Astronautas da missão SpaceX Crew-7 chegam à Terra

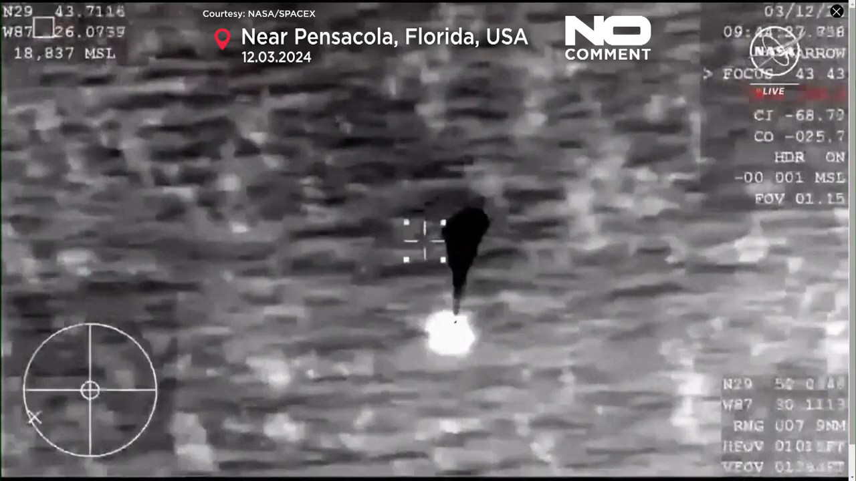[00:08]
And at that point in time the capsule will be traveling around 120 miles per hour and we can see those main parachutes deploying now.
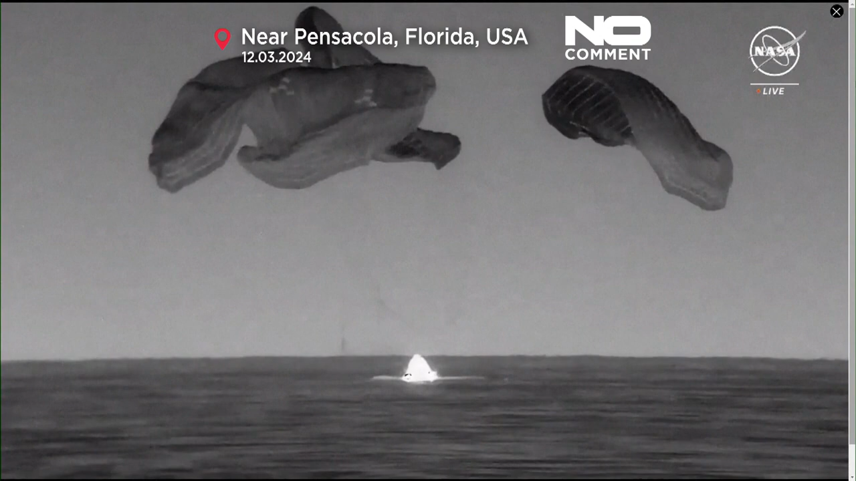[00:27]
As you can see on your screen we have dragon blast down.